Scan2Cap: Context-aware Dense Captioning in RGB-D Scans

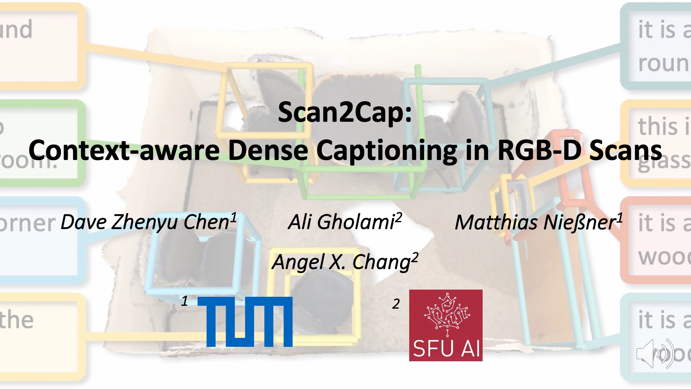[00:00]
We present Scan2Cap, a new method for dense captioning of 3D scans. Given a 3D scene, our goal is to predict 3D bounding boxes for all objects in the scene and infer their corresponding natural language descriptions.
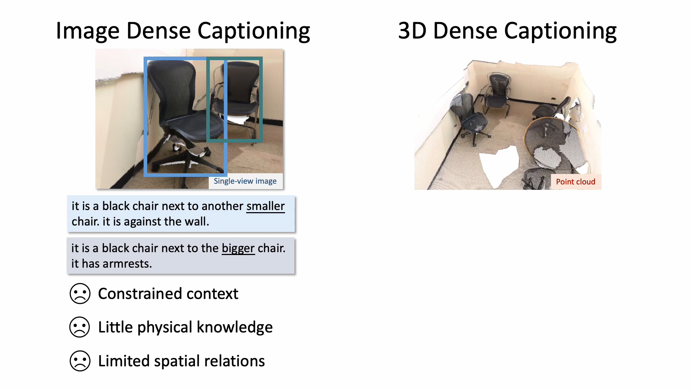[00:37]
In contrast, leveraging 3D information provides a much larger context, and the spatial representation results in much more accurate object descriptions.
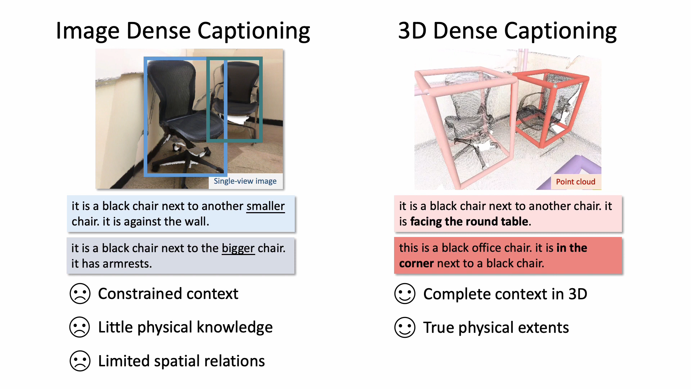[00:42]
Our method takes in as input a point plot with color and normals.
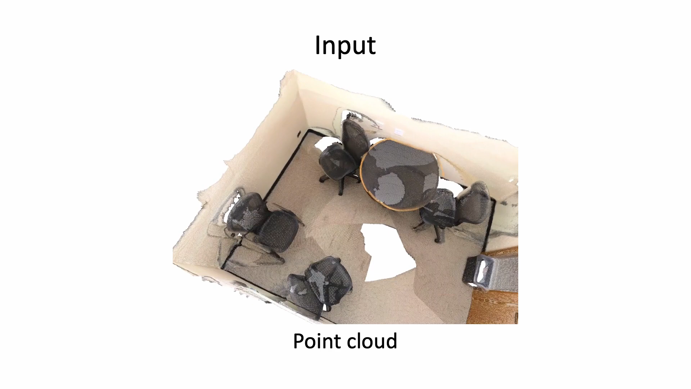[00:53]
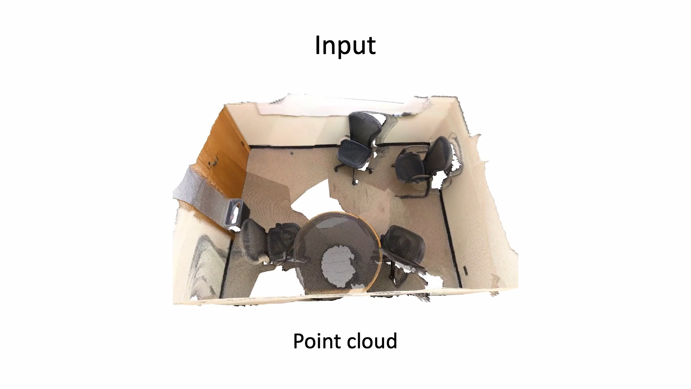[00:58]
The object detection backbone that infers are bounding boxes for each object.
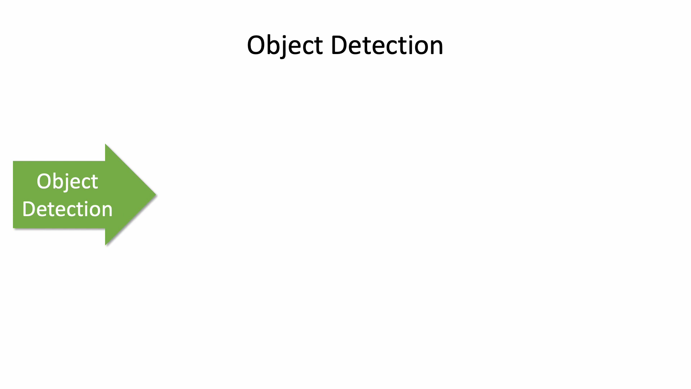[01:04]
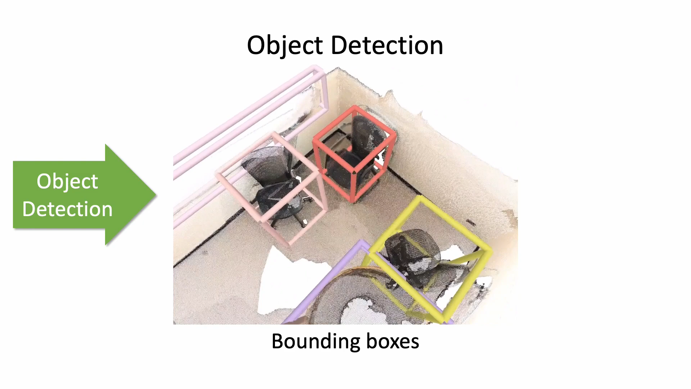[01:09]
We use these bounding boxes proposals to create a scene object graph.
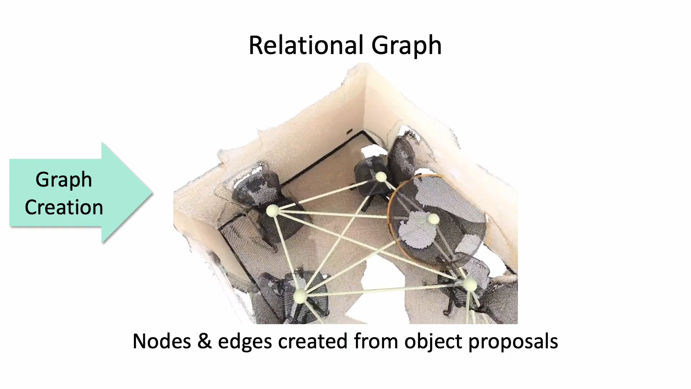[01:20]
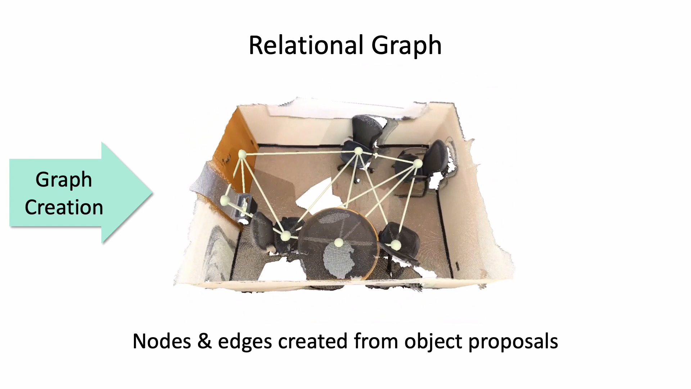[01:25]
The created scene object graph is fit into the proposed relational graph module. Here,
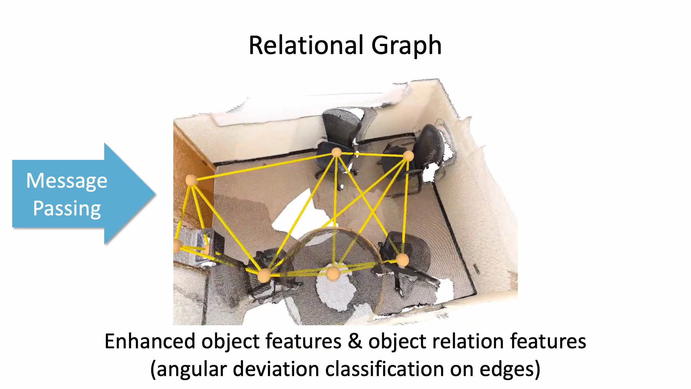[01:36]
a message-passing neural network propagates object features and leverages knowledge of spatial arrangements.
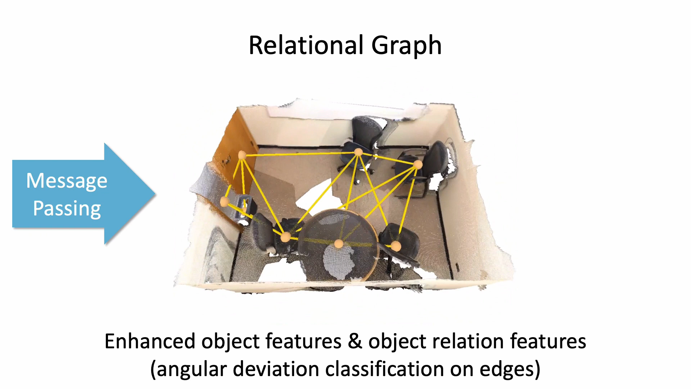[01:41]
Learning relationships is enforced by a proxy classification loss for relative object orientations.